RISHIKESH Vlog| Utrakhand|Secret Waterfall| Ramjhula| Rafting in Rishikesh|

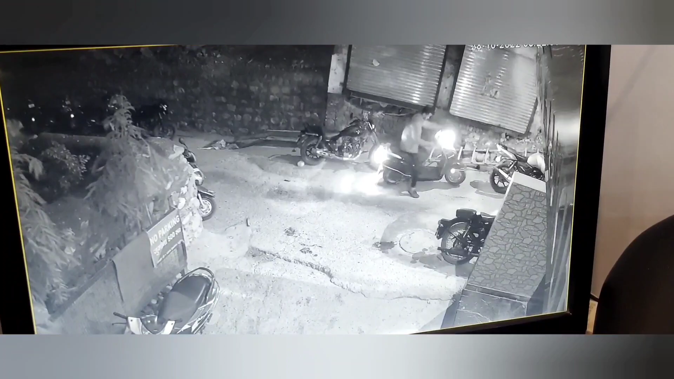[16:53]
तो इसमें हुआ ये था कि जैसे आप लोगों ने सुना मैं वाटरफॉल गई थी स्कूटी से, तो स्कूटी रेंट की हुई थी। दूसरे दिन मैं स्कूटी ला के
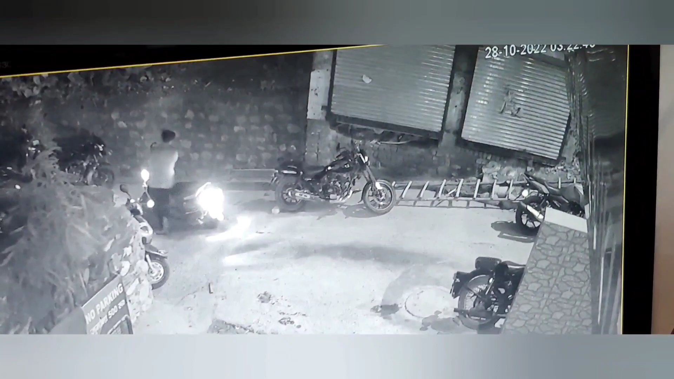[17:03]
गोस्ट ऑफ जो है वो थोड़ी ऊंचाई पे है, तो स्कूटी यहाँ पार्क की हुई थी। जैसे कि आप देख रहे हैं ये पर्सन स्कूटी लेके जा रहा है,